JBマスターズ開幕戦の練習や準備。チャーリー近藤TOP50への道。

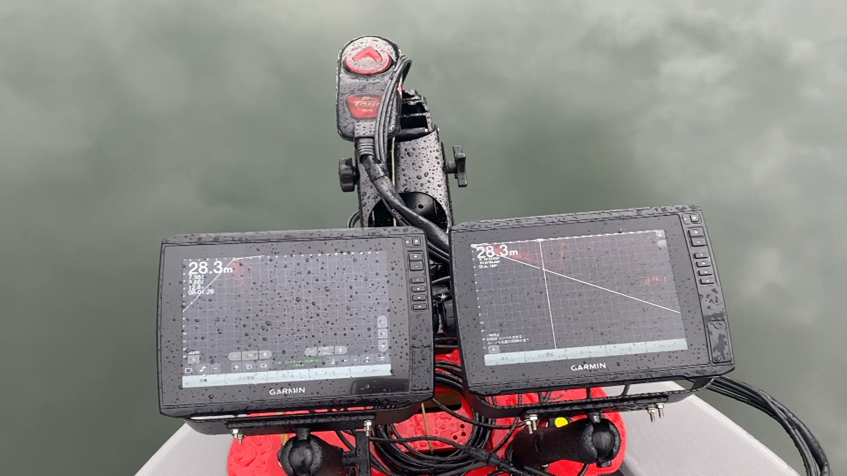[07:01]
On screen: depth 28.3 m
えー、逆方向につけてます前と後ろ、えー、一緒に見れるような感じでやってますで、えー、サウザーのレンタルボート、